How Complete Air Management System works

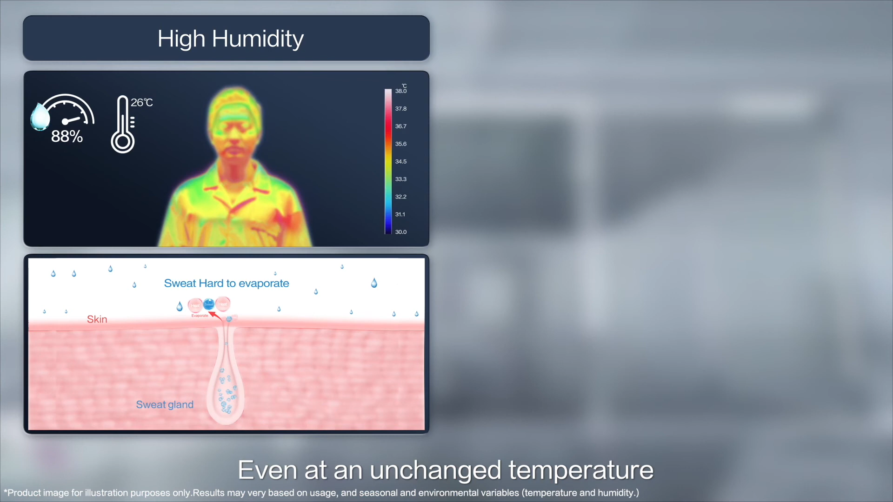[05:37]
If the humidity is high, perspiration on the skin will not readily evaporate. So body temperature is not well regulated and it will feel very hot.
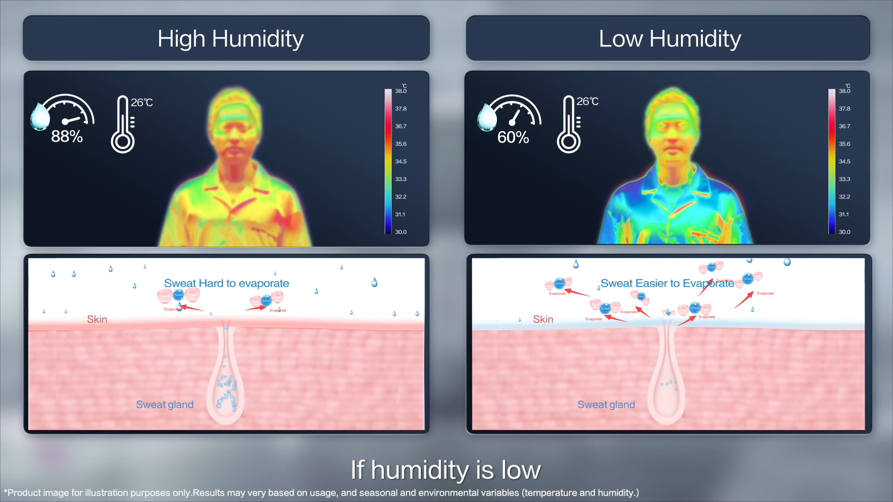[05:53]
If humidity is low, perspiration will more readily evaporate, reducing the body temperature for a more comfortable air environment.